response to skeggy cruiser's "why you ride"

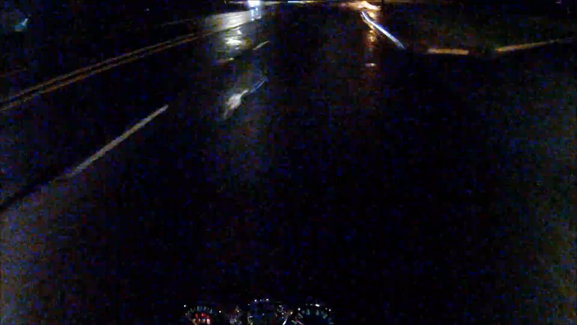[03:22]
Uh... Bigger bike. Uh... Better oomph for longer rides. That was one slick manhole cover. Uh... Let's see. So... Why I ride what I ride? I ride... Because I've always wanted to. Uh... It's just something I've always wanted to do. I've always wanted a motorcycle.